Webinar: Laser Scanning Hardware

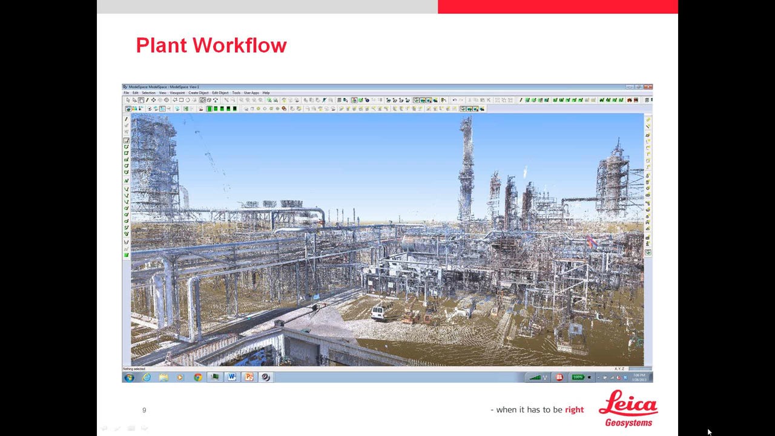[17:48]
It almost looks like an impressionist painting. Yes. So what I'm going to do is, as I'm going to throw it over to Sonya right now, and because of, you know,
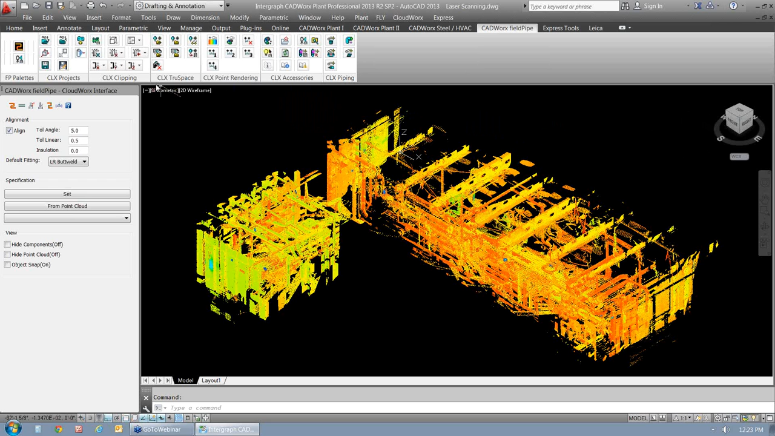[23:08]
And it's even easier to work with the data inside CADWorks. So what I'm going to do here is I'm just going to be using AutoCAD and going to go and focus on this orthogonal view and more
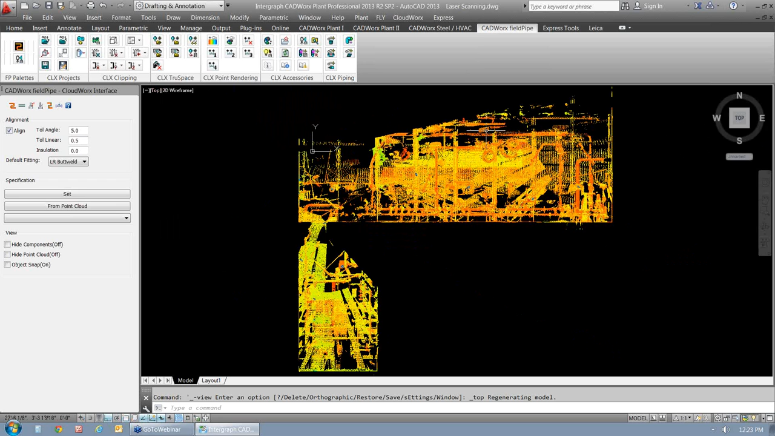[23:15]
or less identify the area that I want to work with, which is right here in the center.
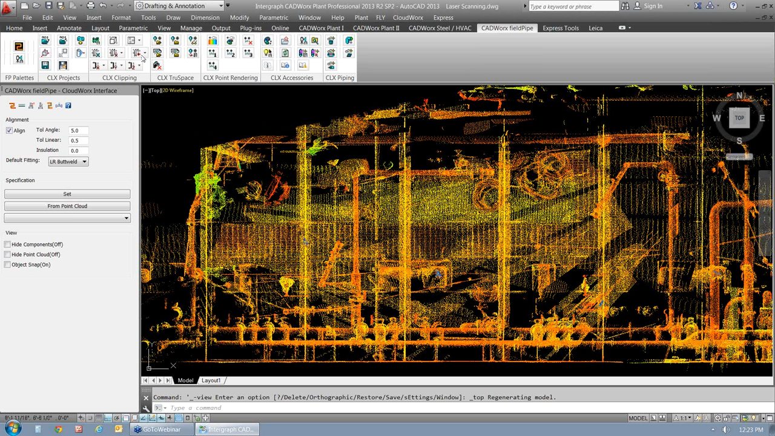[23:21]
Now I'm going to be using Leica CloudWorks tools to isolate points to get rid of the points of data that I don't want to see. So the area that I want to isolate is this area right here.
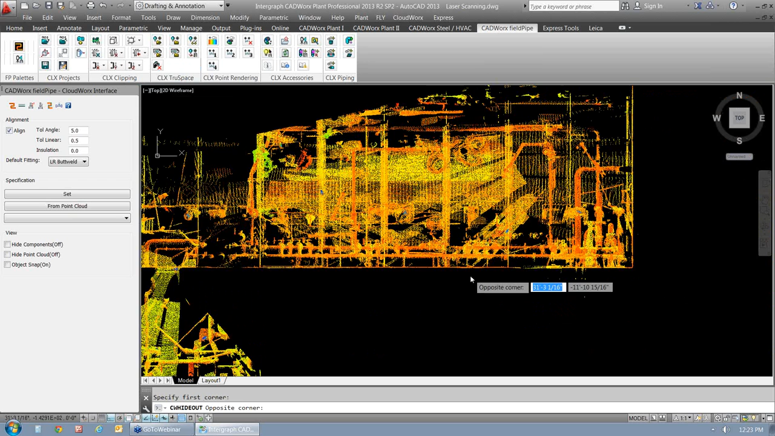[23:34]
So basically what I'm doing is I'm coming in and I'm cleaning up my point cloud, kind of focusing on the line that I want to focus on.
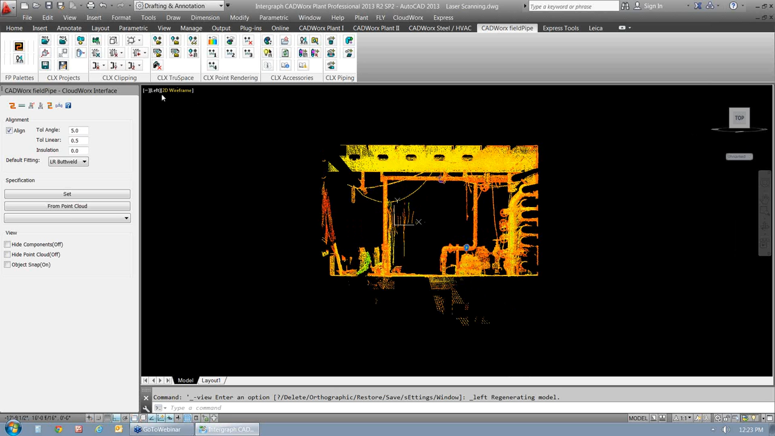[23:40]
So I continue doing the same thing. All I'm doing is just using Leica CloudWorks to help me get this clean up.
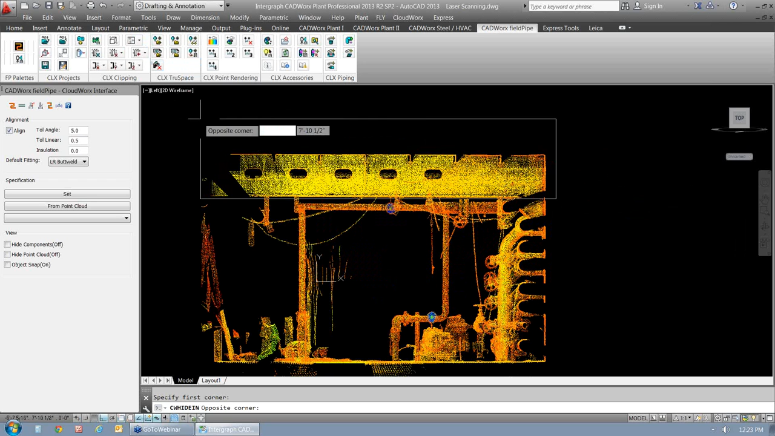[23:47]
And this is not destructive. If you wanted to get those points back, you could? Yes.
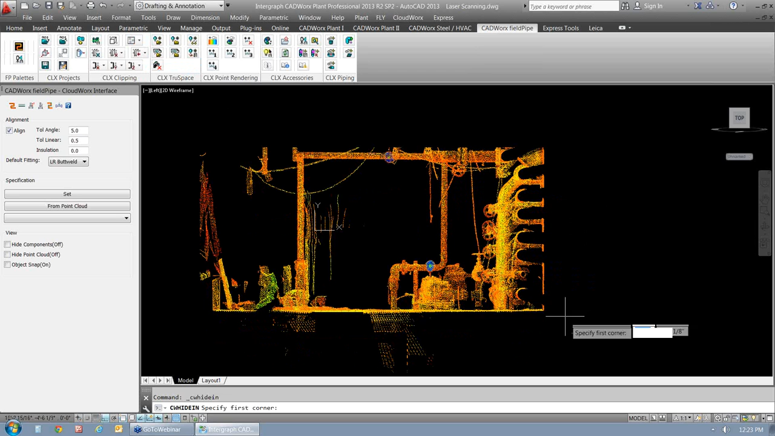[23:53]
They're not physically gone away. They're just hiding them from view.
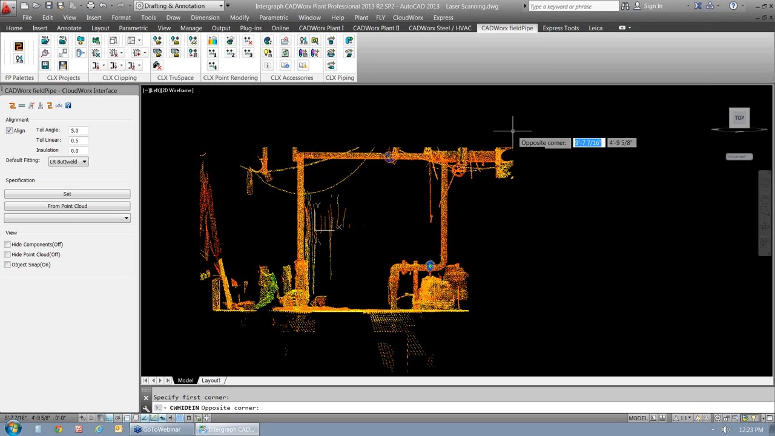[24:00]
So this is maybe the only thing that will take up some time. You'll notice that as soon as I'm done cleaning it up,
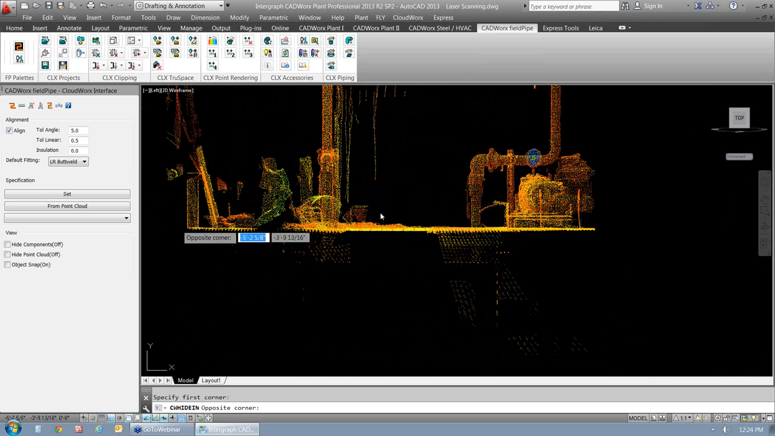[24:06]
the actual process of creating an intelligent pipe goes by very quick.
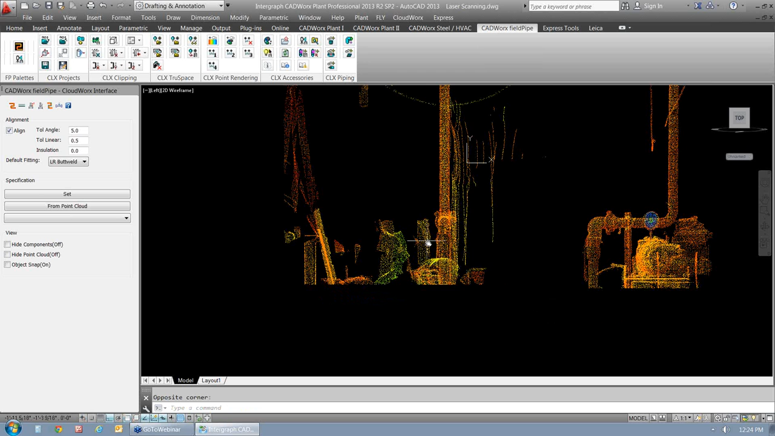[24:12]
And you really do need to pay attention to that because you'll be very surprised with how fast that can be done.
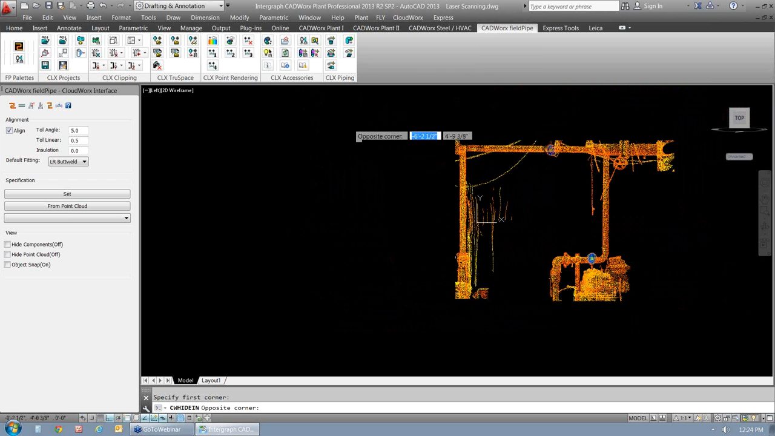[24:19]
Okay? So as soon as I clean up this area, maybe I want to go to a different area here. Maybe go to a front area. And here's a little bit more that I want to clean up. Now the reason why I want to clean it up as much as I
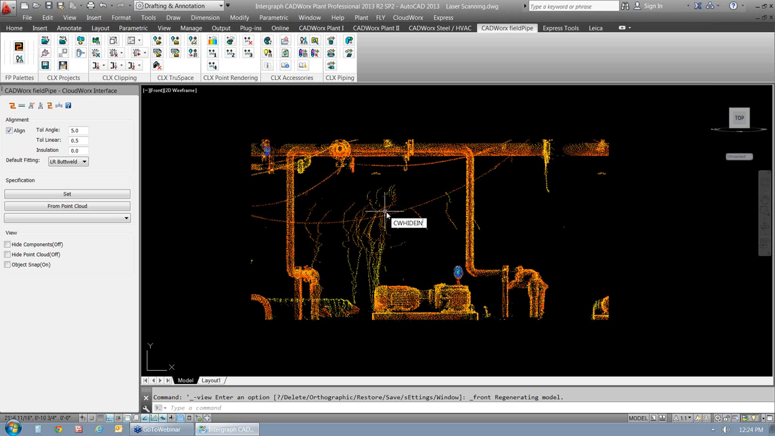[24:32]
can is because we have to understand that we are working with an AutoCAD-based system. And what that means is that now, since nowadays everybody works in 3D, if we start getting into a view other than this view that I'm in right now,
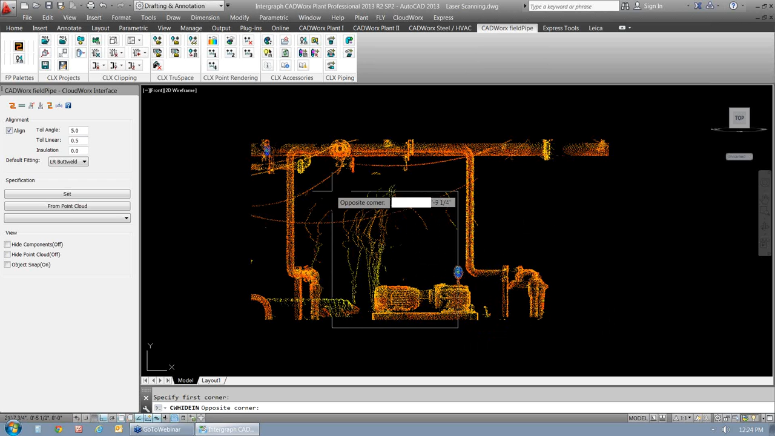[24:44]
we start looking at the model from an isometric perspective.
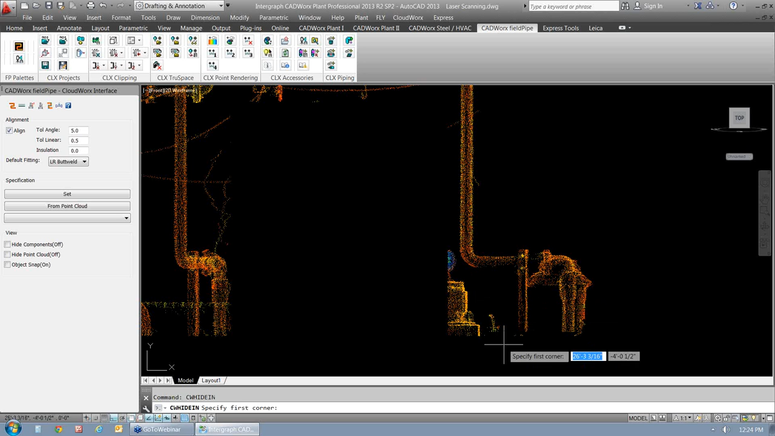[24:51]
So if we were in an isometric perspective, being that we have a lot of data here, what ends up happening is that we start seeing these points that may appear to be right on top of the pipe in some cases. And they're actually not. These points that maybe we forget to remove or we don't clean up correctly as we should,
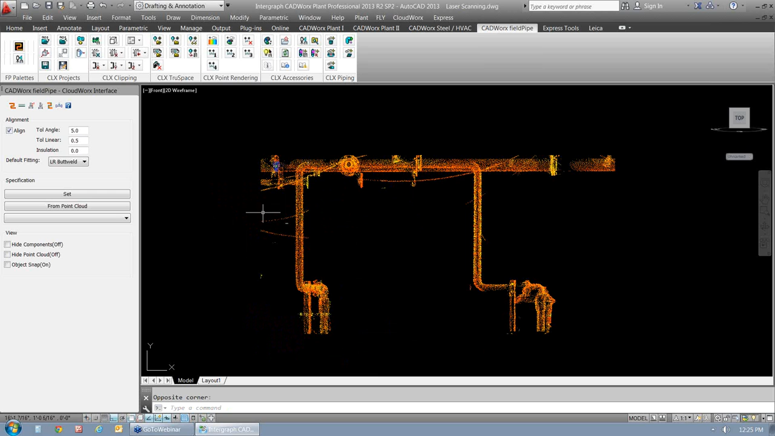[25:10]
what ends up happening is that, like I said, they appear to be right on top of the pipe. And sometimes that causes a little bit of issues when we're trying to go in there and quickly identify the nominal pipe sizes, et cetera.
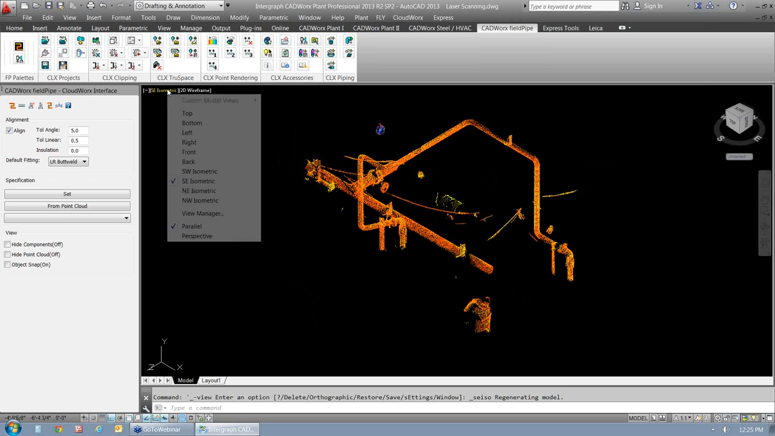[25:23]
So I'm almost done. I'm just going to do some last touches here. It's just going to hide points.
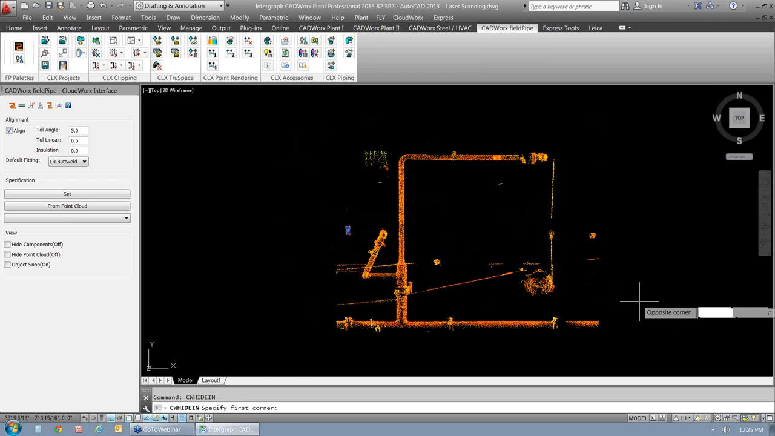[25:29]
And I'm just, all I'm doing is just using AutoCAD to do a window command and isolate all that data that I really don't want to use. And I'm pretty much done. So now I can start the piping process with Cadwick Still Pipe. OK, so here's my nice model. So the first step when we use Cadwick Still Pipe is, of course, the product comes with its own specification. So you can use what's out of the box. You can customize those to meet your needs. You can always add more components to those if needed. Now, what I'm going to do is I'm going to come in and I'm going to select a project specification.
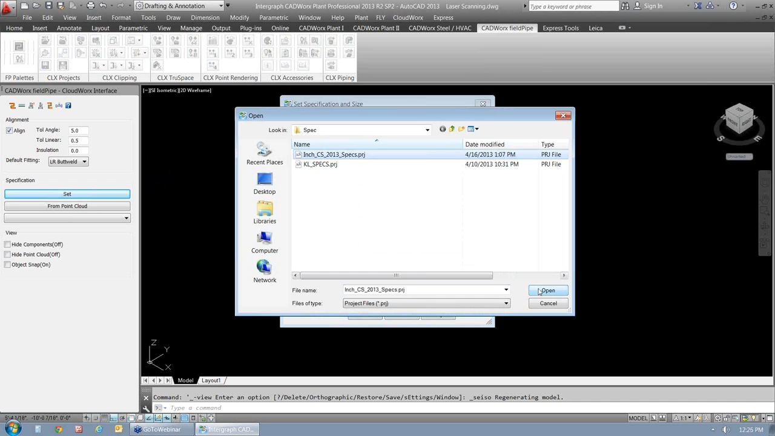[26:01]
So here within this project, I have a series of specifications I can work with,
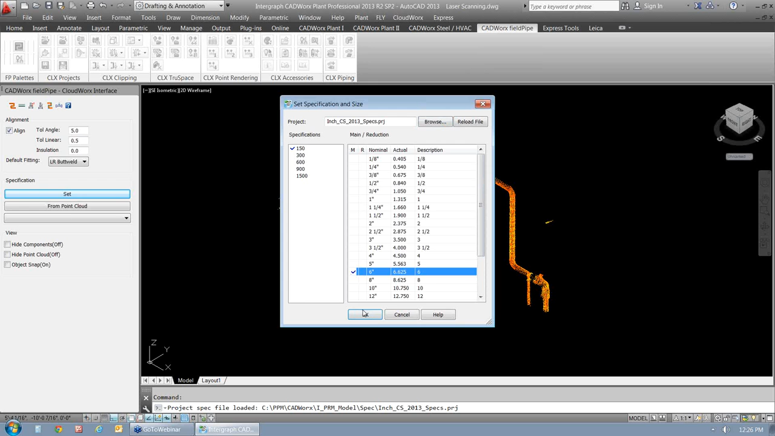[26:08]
as well as you can notice that there's tons of sizes here that I can choose from. And again, all of this is customizable. You can go in and add anything you want. All I've done is set up the spec. Just give it some data.
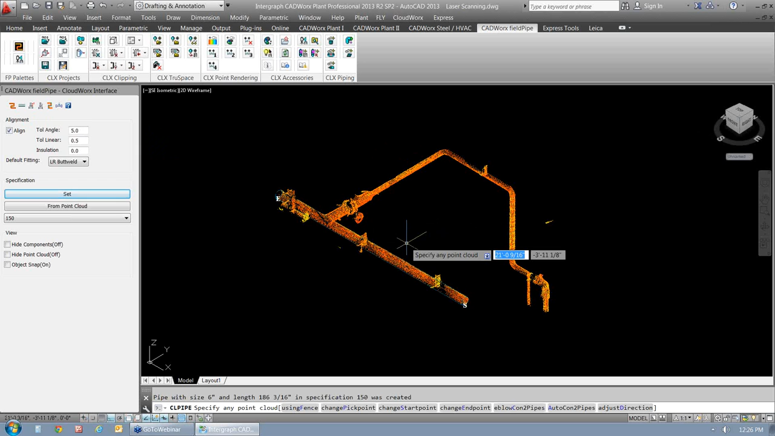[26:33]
Now I'm ready to go ahead and create the pipe here to create this intelligent piping system. We have some tools that allow us to come in and say, well, I have one piping system here and I want to convert this to an intelligent piece of pipe. All I did was pick that pipe and it recognizes the size. OK, and it places it accurately for us that fast. OK, so now I'm going to go ahead and do the same thing. So again, we have different ways of doing this. If we have individual pieces of pipe, I continue with this piping without elbows. And in a few moments, you'll notice me go to this other option where I actually want to place the elbows automatically. So we'll get there soon enough. So here I have another piece of pipe.